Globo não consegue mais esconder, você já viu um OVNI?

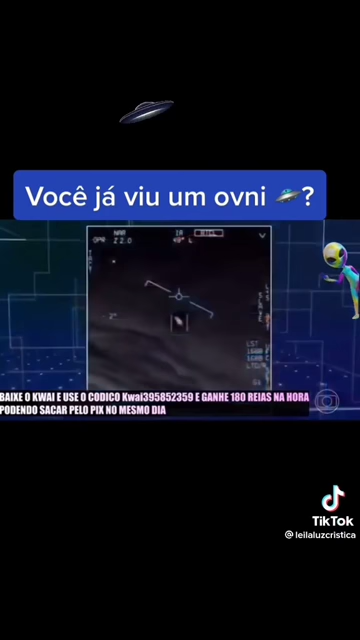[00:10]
Este vídeo mostra o espanto de um piloto da marinha americana por causa de um objeto voador desconhecido detectado no radar.
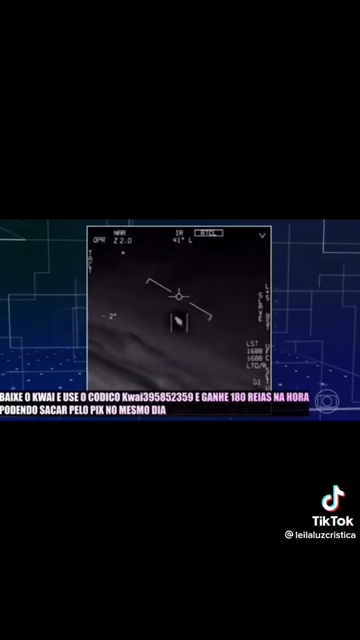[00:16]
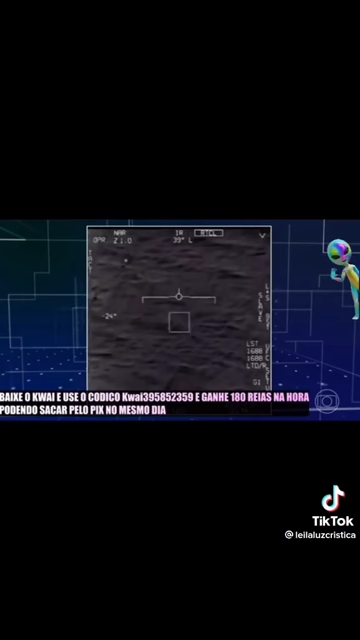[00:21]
Nesse outro vídeo, o piloto vibra quando consegue acompanhar um objeto misterioso e muito veloz. Esses são alguns dos casos registrados
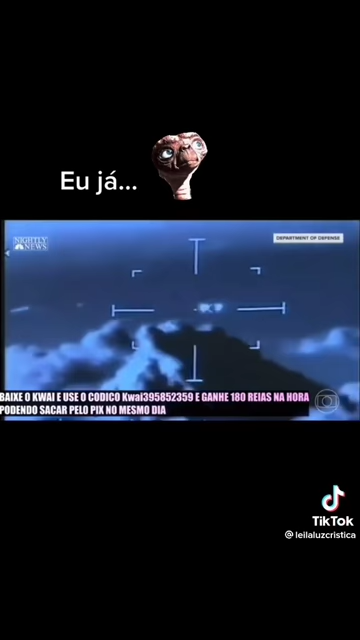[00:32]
pelas forças de defesa americanas nos últimos anos.